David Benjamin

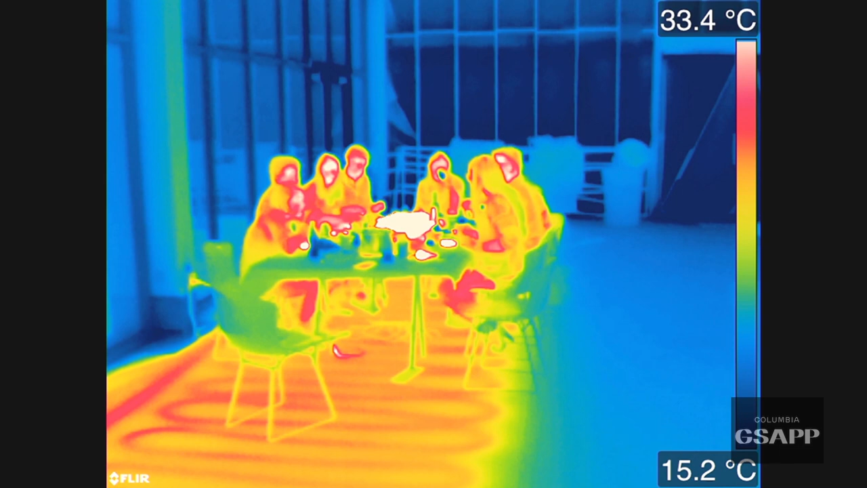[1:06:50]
On screen: scale top 33.4°C, scale bottom 15.2°C
And you may have not known this previous to this kind of photo, but the faces, the people, are the hottest thing in the building.
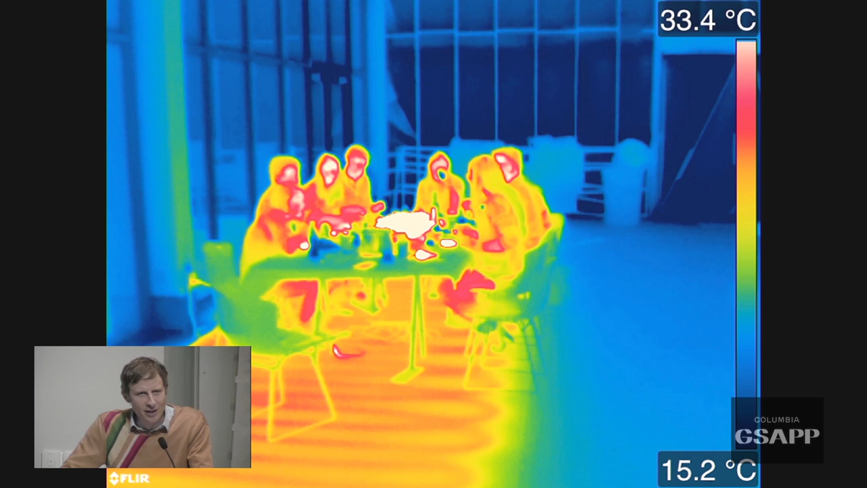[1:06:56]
On screen: scale top 33.4°C, scale bottom 15.2°C
Most thermal images don't show people.